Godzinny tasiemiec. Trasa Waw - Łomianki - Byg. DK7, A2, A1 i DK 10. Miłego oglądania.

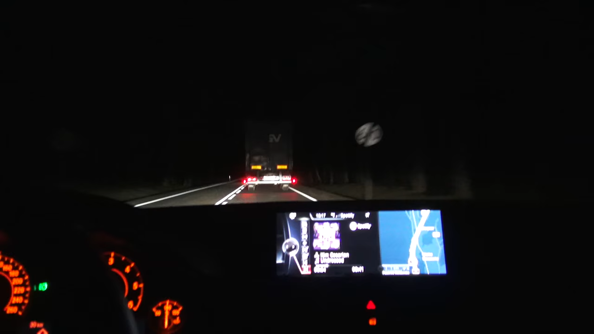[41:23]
czyli to, czego najbardziej nienawidzę, jednopasmowa droga, kilka tirów z bardzo małym dystansem pomiędzy sobą, co sprawia, że wyprzedzanie tutaj może nie jest, może nie, nie jest możliwe, ale jest na pewno utrudnione i dosyć ryzykowe. Przejścia, ograniczenia, ciągłe, pojedyncze, podwójne, dosyć słaba widoczność i ogranicza się to de facto do tego,
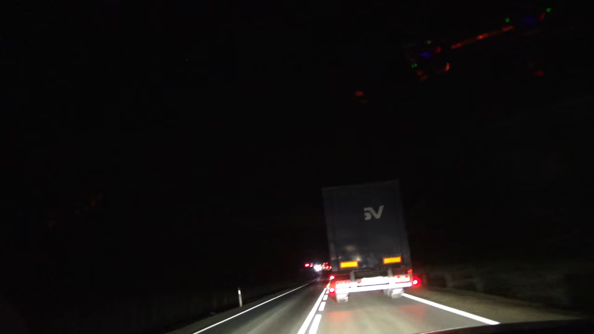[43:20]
no i przed nim przed tym tirem jest jeszcze spokojnie raz, dwa, trzy, cztery inne je wszystkie bym musiał wyprzedzić, bo one wszystkie jadą z tą samą prędkością dla mnie to jest po prostu bezsens w takiej sytuacji stąd też właśnie trochę to z lenistwa trochę z trochę z tego względu, że właśnie nie nie śpieszy mi się, bo nie jestem mówiony na aż tak sztywno żeby żeby i też nie jestem opóźniony w żaden sposób no
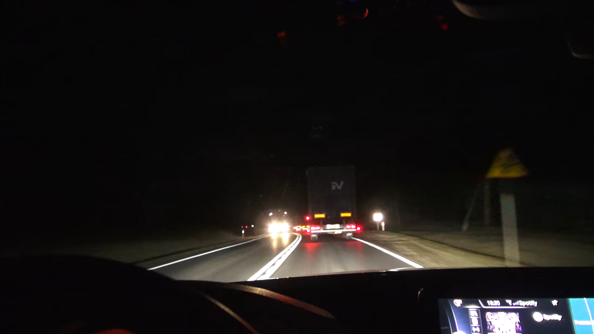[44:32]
w tej chwili działa tylko jeden jak będą sprzyjające warunki to i prawy i lewy będzie się wiedzieć w długie jako długie ale będą one odchylone w takim stopniu że że kierowcy tira nie będę w żaden sposób oślepiać na razie tylko z jednej strony to widać tu też chodzi o to że to jest po pierwsze czy to jest duży ruch z naprzeciwka a po drugie chyba też